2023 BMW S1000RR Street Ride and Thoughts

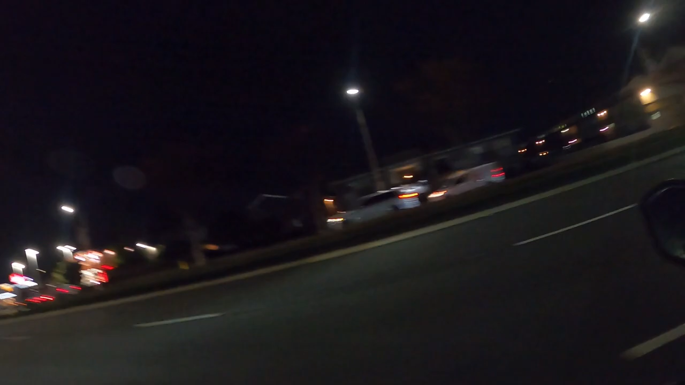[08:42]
or you could change it to tell you uh how much mileage you have left on the tank which is pretty cool let me see i stop over here you see total 292 i only have 292 miles on the bike and the trip one
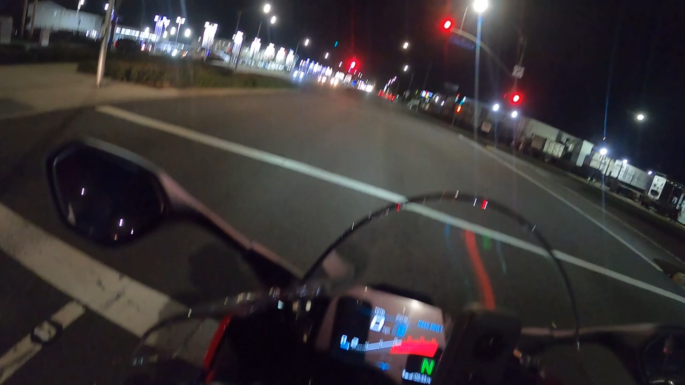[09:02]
uh come on come on come on six now uh where is it uh where is it ah too late i need to go
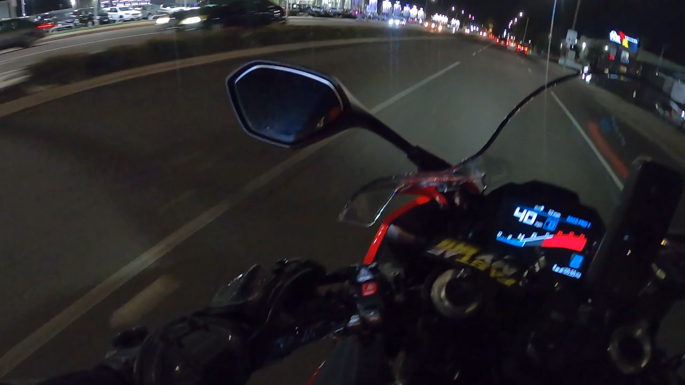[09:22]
all right so let's see if i can find it psi no intake there you go that tells me
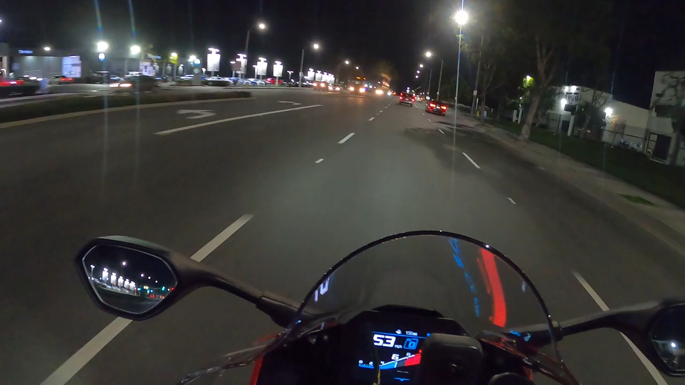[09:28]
that tells me right there that i have 150 miles on the tank which is not bad you know 150 miles that's pretty good right there see on the top and right now i hate this this i'm gonna hate this ride there's gonna be a lot of traffic so yeah it's gonna be a boring ride to go home
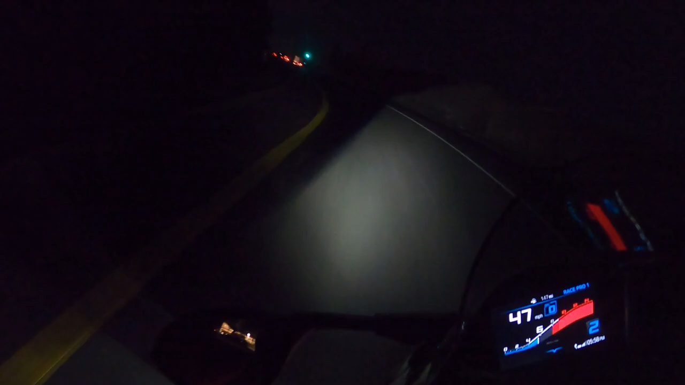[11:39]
man this bike is so light that turn i took it like nothing
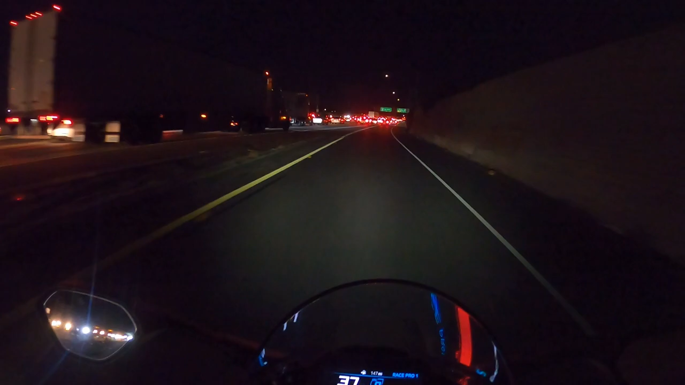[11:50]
very nice aye aye i hate i hate this i hate this i hate this traffic welcome to cali boys california traffic is the best i don't know if we're number one in traffic i have no fucking clue you know excuse my language there might be some kids watching this channel that i barely use like i have not even
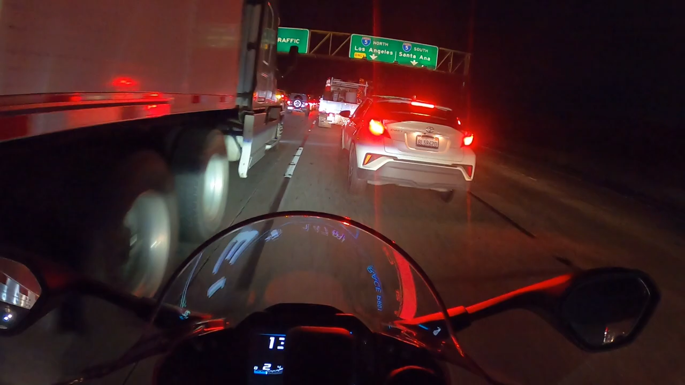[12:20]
uh done anything in the channel for a long time so yeah aye aye aye so much traffic you know what let me put my my emergency light so people can see me blinking and then they can politely move to the side unless they want to get their mirrors broken i don't know i don't think so i'm not a violent guy but uh